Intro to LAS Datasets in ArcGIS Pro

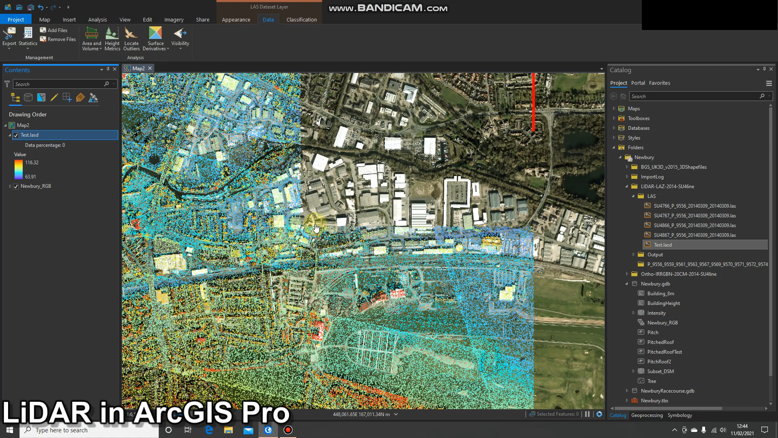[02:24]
see points appear at the moment you can see i've got 2.6 percent of the points points and as i continue to zoom in you'll get more and more points okay so it's going to change based on how far zoomed in or zoomed out you are so that's just something to bear in mind okay what are we looking at then so at the moment it's vector data it's a series of points it's a point cloud basically we're looking at it in map view so we're looking 2d
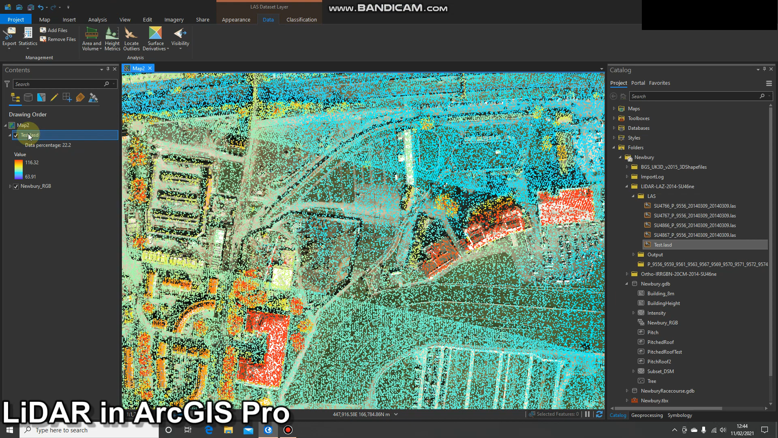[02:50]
in order to see what we're looking at if we click on the layer and we go up to this last data set uh options that will be available we can start to go through the tabs so you've got all of the normal uh swipe and transparency effects on the left as we go to symbology and we hit the drop down this is where we'll get the different ways we can symbolize the last data set there are processes you can run to give you more options in here more on that later so at the moment we've got elevation as points which is what we're looking at at the
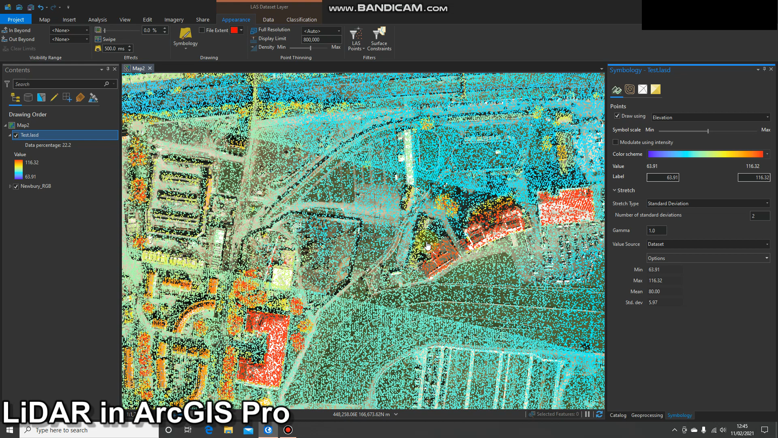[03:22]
moment if you were to click on any of those points uh you'd be able to get the elevation of that individual point okay next up we can look at it by class so the last data will be classified into classes in an ideal world they will all be correct however they often won't be so there are processes in run to correct those but as you can see i've got brown for uh ground the little gray points are unassigned i've got low vegetation medium and high vegetation and then ideally i would
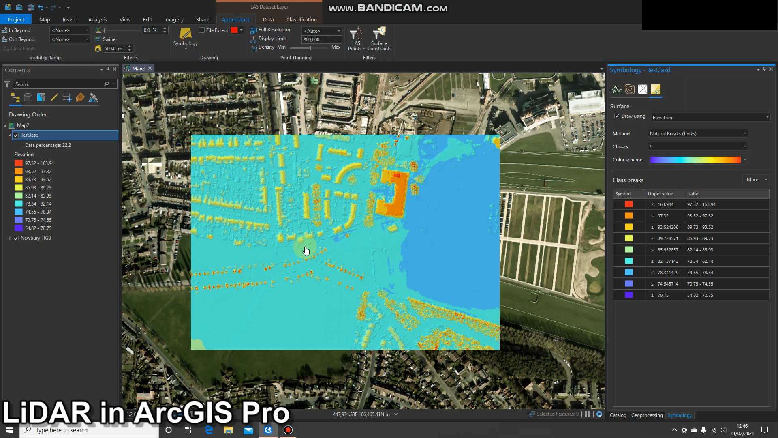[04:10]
later video i'll show you how to correct that okay so that's a view in the data as points we can also symbolize it as a layer that will be created on the fly so you can think of this like a tin again that will change depending on your scale and you'll get a different
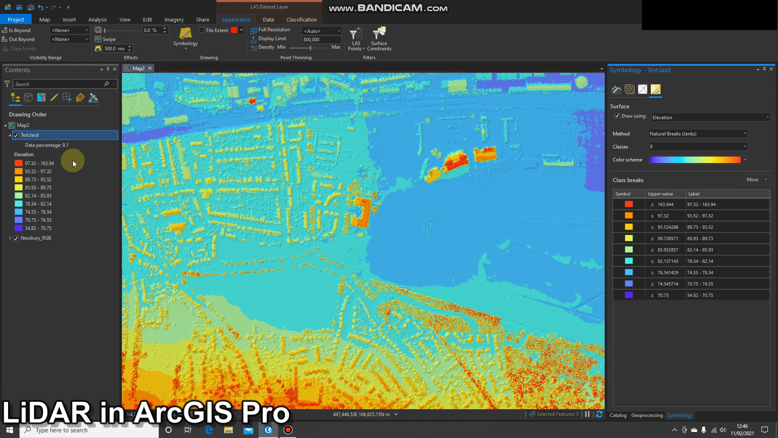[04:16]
percentage of the data displayed and this is really useful for visualizing the data and seeing what's happening okay so that says elevation you can also look at the slope as a surface we
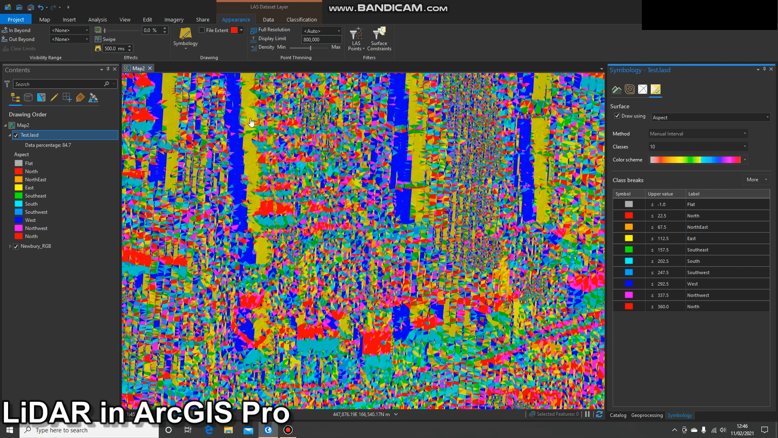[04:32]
can look at the aspects if you want to hurt your eyes uh we can also look at going back to points quickly the return so um
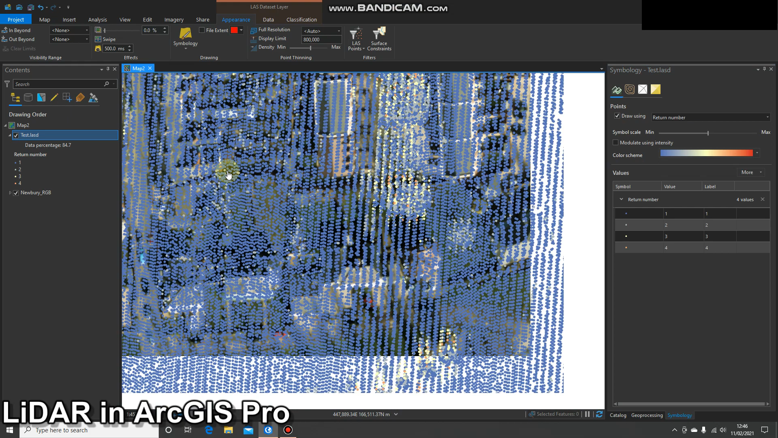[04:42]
if you've looked into the theory of the data then you should know that uh different points will give different return values this is how you can display that and then also the intensity
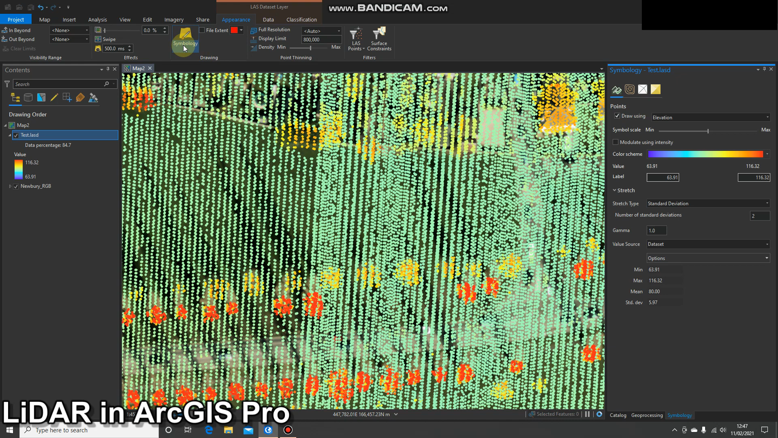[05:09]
okay let's uh let's have a look at some data as a surface and click through some more buttons so we can change our display limit uh and this will just change how many points are displayed in total so mine's at 800 000 i could up that it's going to depend how much data you've got in there your system requirements are you looking at it in 2d or 3d okay so feel free to have a play with that and also the density of points you can slide that along i'm not going to do it because i don't want to crash my system during a demo okay finally you can filter points so at the moment
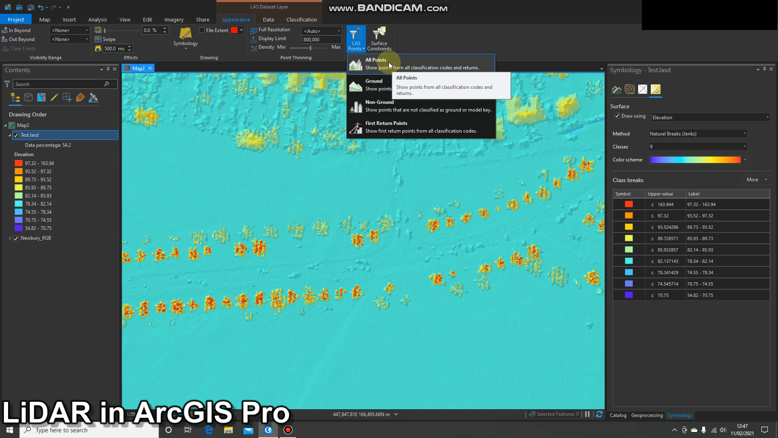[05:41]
we're seeing the effects of all points however if we just look at the points classified as ground then as expected we lose these building points and the vegetation points if you are going to carry out any uh processing so if you're going to export this data as either as an editor raster so for instance a dem uh so digital elevation model which could either be a dtm digital terrain model for just the ground we would use this option or if you wanted to create a
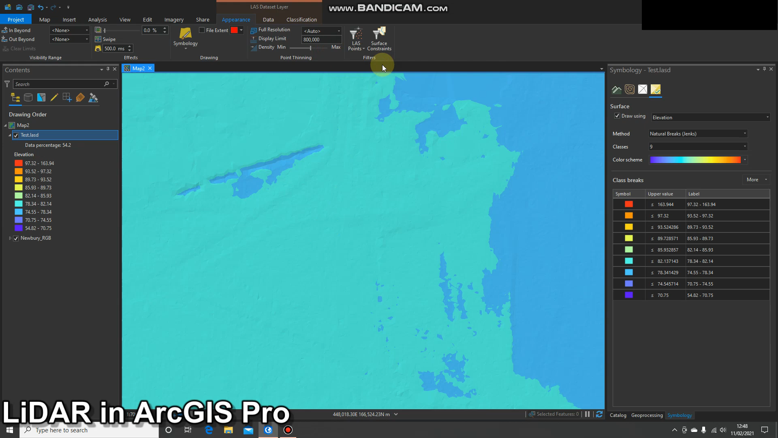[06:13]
dsm digital surface model then you would use all points okay so that's something to be aware of any changes you make in here will affect uh the output of analysis which we'll do in a second okay so that's
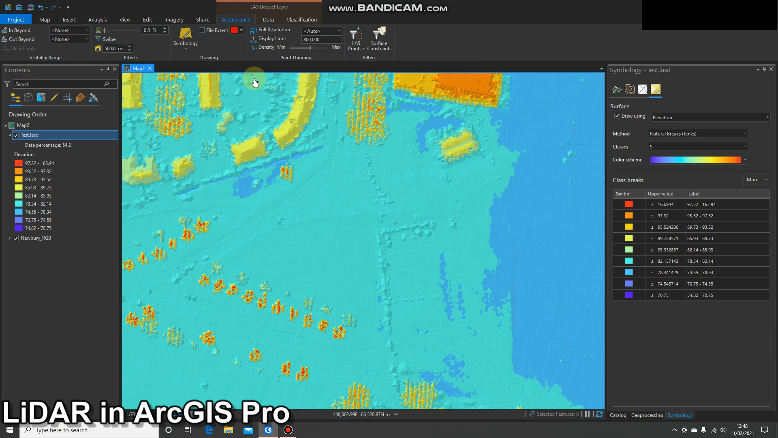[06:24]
the display tab or the appearance tab feel free to play with that then we'll move on to the data tab so here we can export the data in a number of ways we could extract a small subset of the last so if i wanted a smaller last data set i could do that we can colorize the pixels if we have imagery that's really useful and i show a video in that you can thin the data uh tile it we can export buildings as a multi-patch again very useful uh that
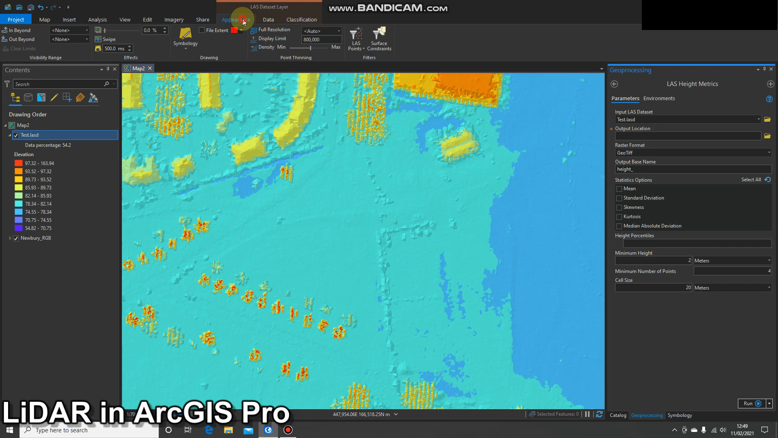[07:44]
do find them you can remove those and again create different surface derivatives and finally visibility tools and then on to classification so if i change my symbology quickly uh back to class so we can already see that buildings should be classified uh as red so class six and they're missing so all these buildings are counted as low vegetation so over on the classification tab i've got the option to change the classification of these points in a number of ways so i can either reassign that classification just tell it tell it no everything that is a five should be a six
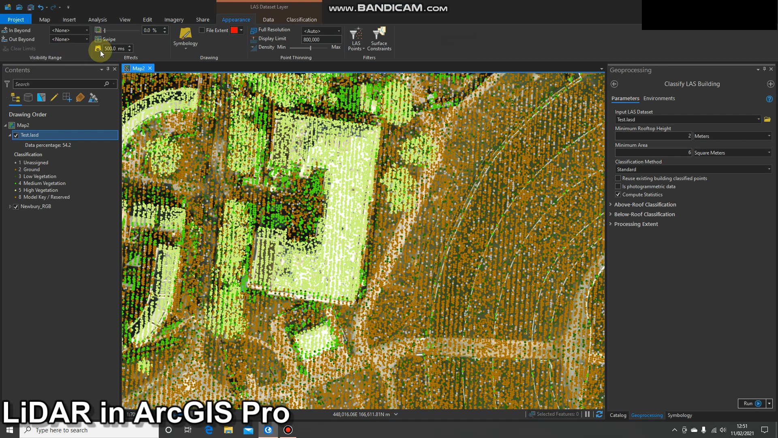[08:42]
etc so there's a lot we can do in there uh a lot of things we can do however this data is really useful and then finally we can display their data in 3d so i'm going to open up a scene very quickly uh oh we'll convert this to 3d to a local scene
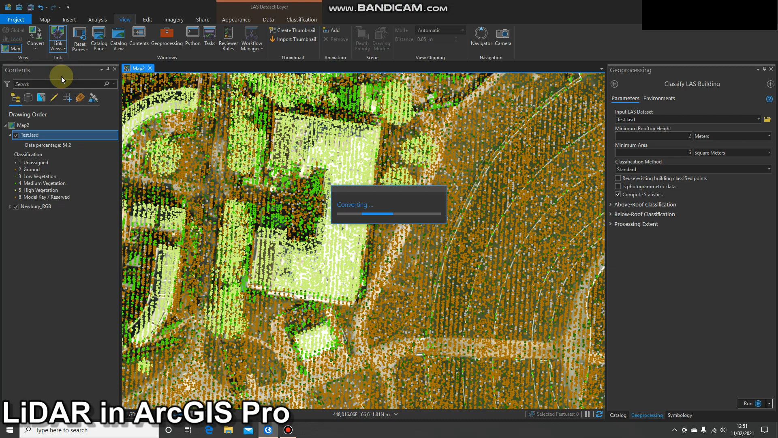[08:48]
see what happens okay so that's opened up i'm now looking at a local scene i'm just going
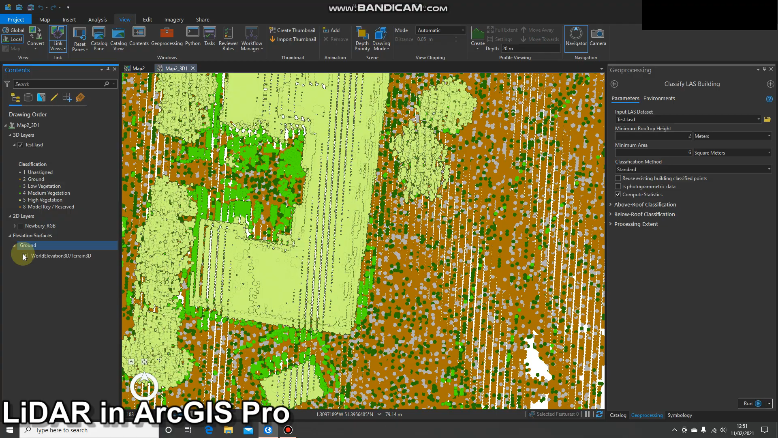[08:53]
to turn off my underlying imagery for seconds and if i start to navigate around we can really visualize that data in 3d and that is incredibly useful exactly
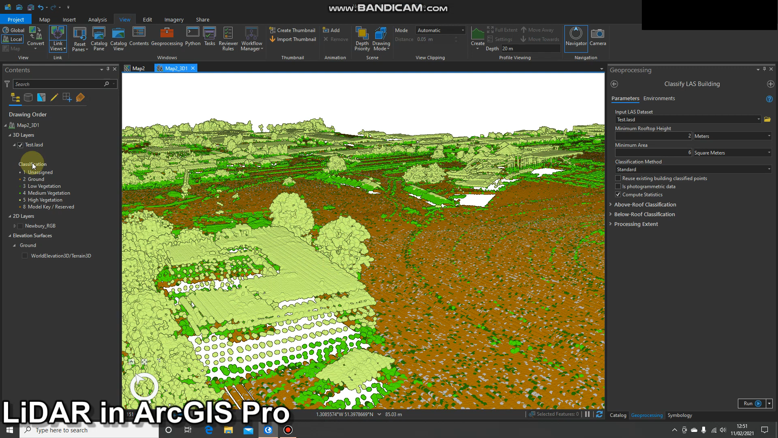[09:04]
the same as before we can flick through those uh different options
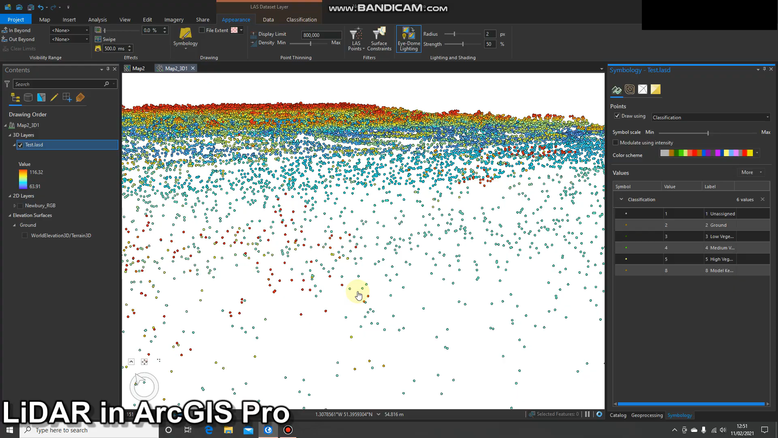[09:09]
once it loads we'll be able to see uh different heights and things like that okay
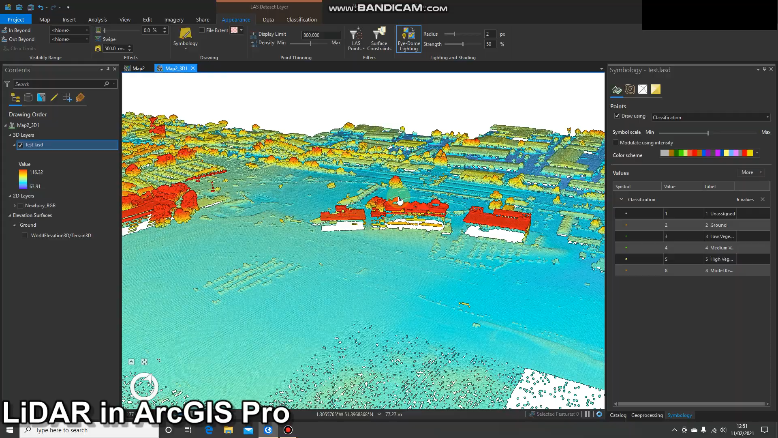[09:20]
now you'll see that points are being added as i'd move around and that's because of that point limit that i talked about so if you're up to that i'll do that now and see what happens we'll try two million if it crashes it crashes uh looking good so it takes a bit longer to load but
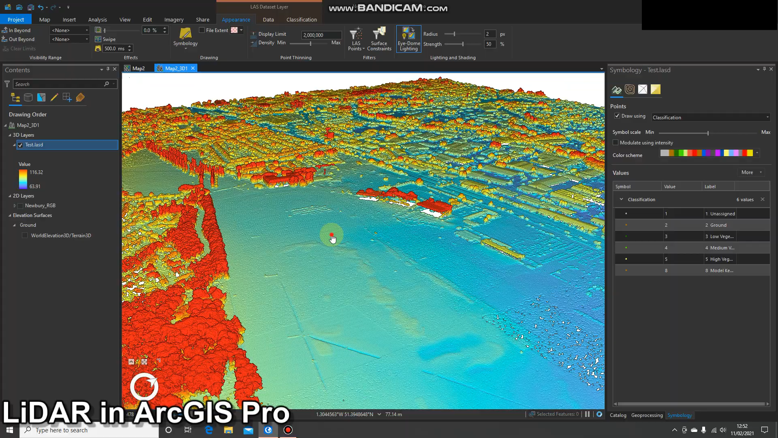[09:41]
hopefully you won't get that out of there uh and there we go so that